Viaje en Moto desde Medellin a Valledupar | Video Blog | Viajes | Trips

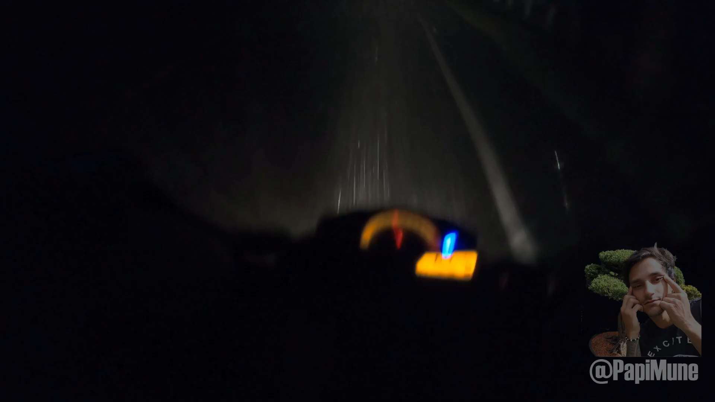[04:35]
Como si la pancha mamá nos hubiera escuchado quejarnos del calor, ahora nos manda a un aguacero brutal.